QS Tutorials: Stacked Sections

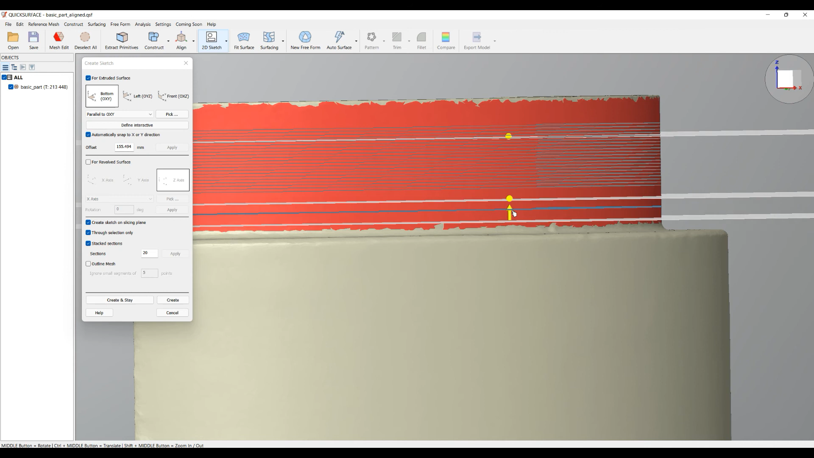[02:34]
for demonstration you can see now that these are that will be sliced and